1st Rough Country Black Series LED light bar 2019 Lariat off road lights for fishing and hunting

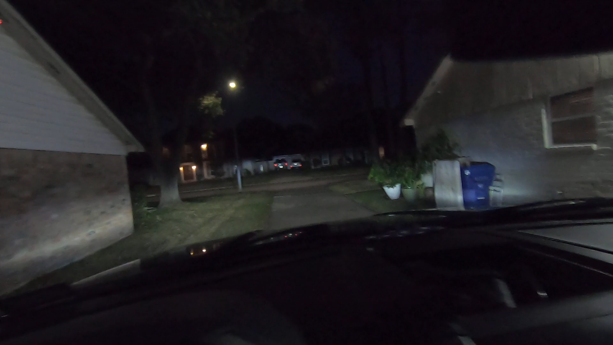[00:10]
let's put it on and that's low beams right there and then the side beams let
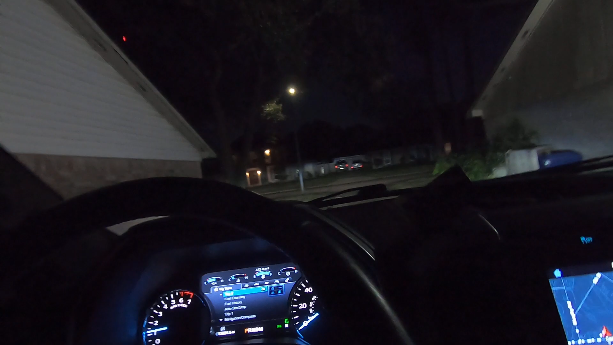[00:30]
me get my glasses on the beams and turn on the LEDs wow let's turn the headlights off all right and turn the LEDs on